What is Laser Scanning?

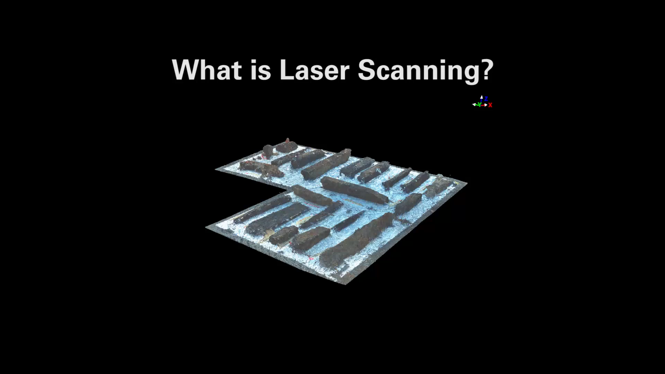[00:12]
Laser scanning works quite similar to traditional survey instruments in that it is measuring a horizontal
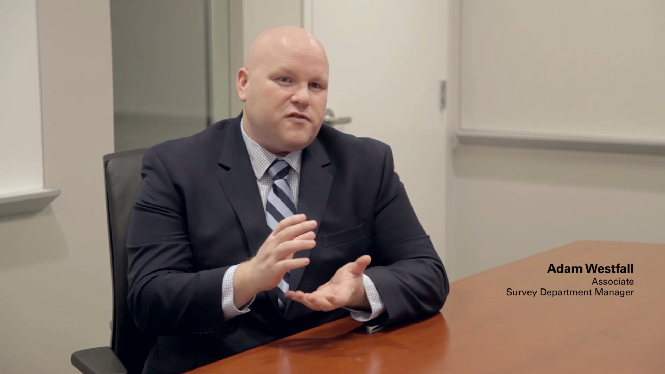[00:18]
and vertical angle combined with a slope distance.
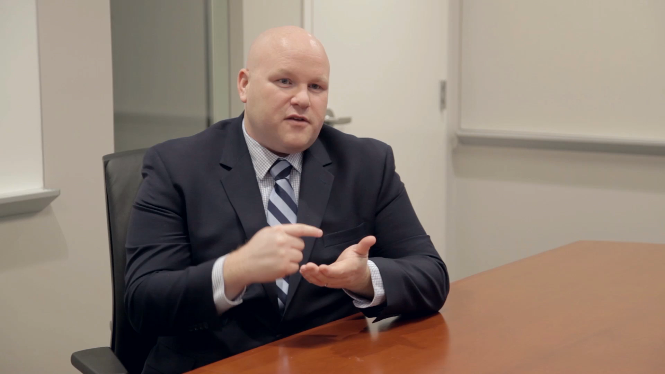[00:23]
But what it is doing is revolving a laser very rapidly through a vertical and horizontal arc while using those laser pulses to measure the distance.
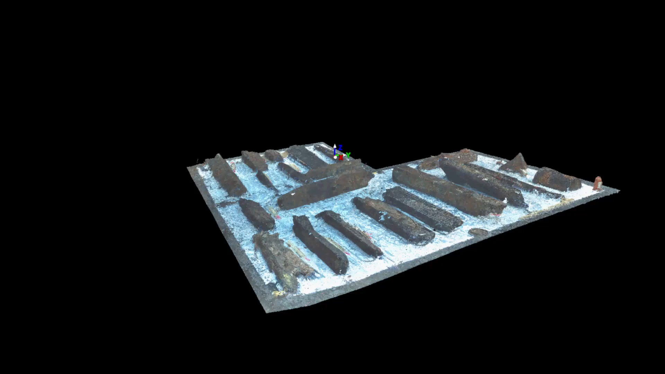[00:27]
That results in millions of points per second being stored in the onboard computer.
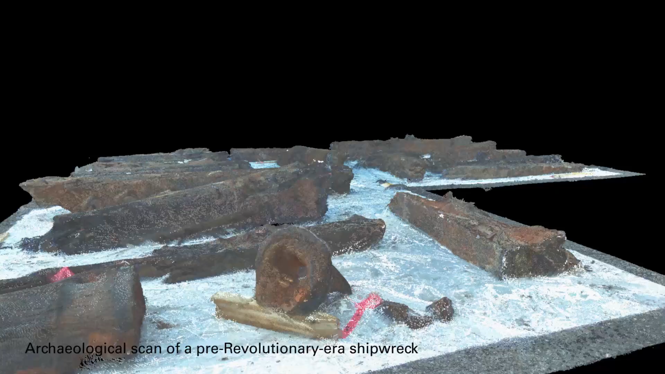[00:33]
One of the major benefits of using a laser scanner
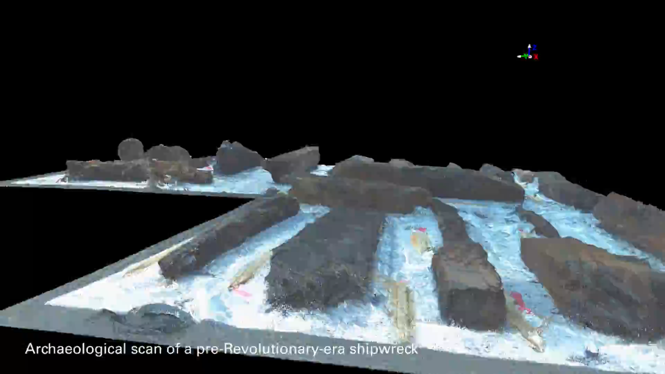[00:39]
is it greatly reduces project liability and the way it does that is
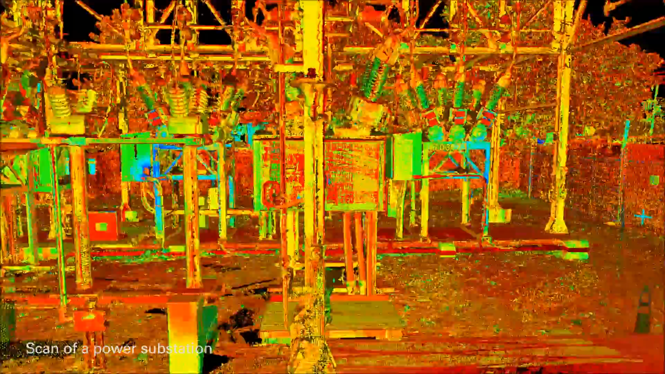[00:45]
there are lesser unknowns about the project because whether or not something is represented in the CAD
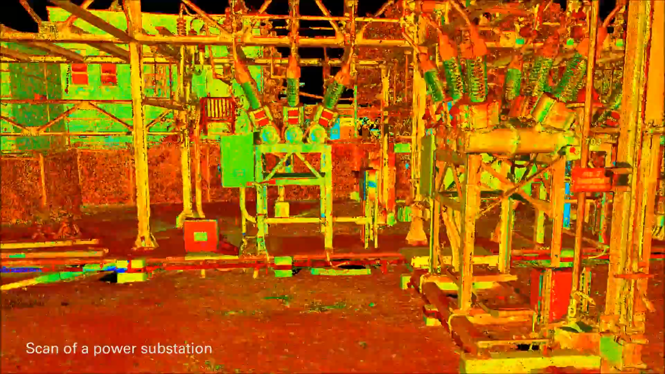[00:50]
deliverable or the survey data the engineer or their technician can actually take the point
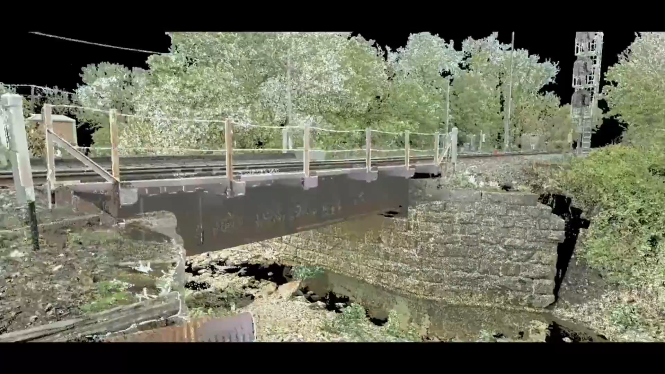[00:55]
cloud look at the entire site and identify other areas of interest.
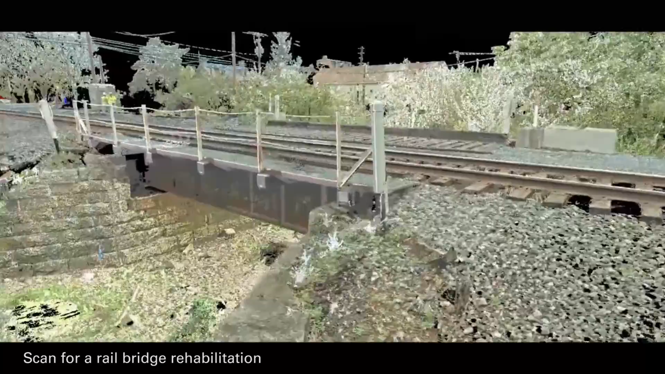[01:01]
It is a much more holistic approach to analyzing the data in an environment. If we have girders or bolt patterns or
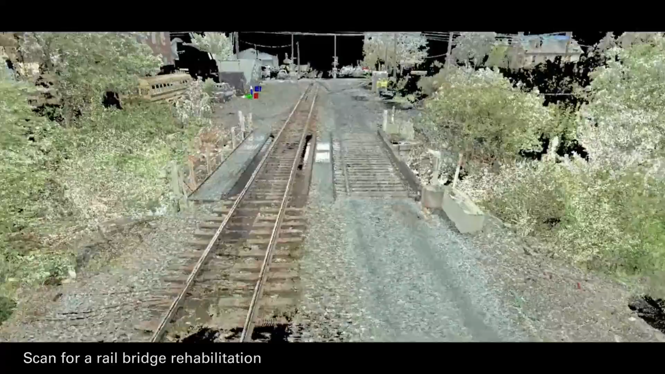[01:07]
curb and gutter all of these different things are represented in one laser scan
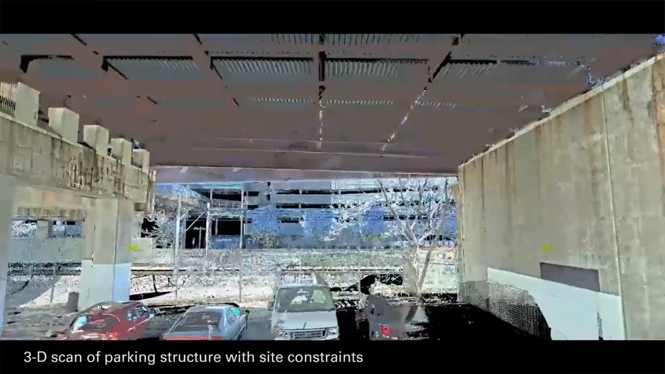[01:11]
which we are usually used to going out and surveying the site for a civil engineer and then later for a structural engineer whereas
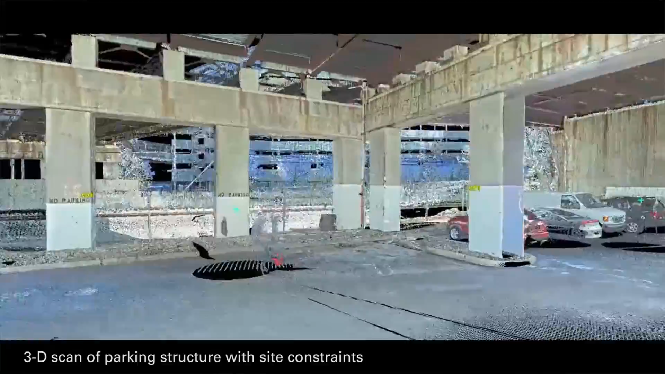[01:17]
we have one data set with both deliverables waiting to be extracted from it.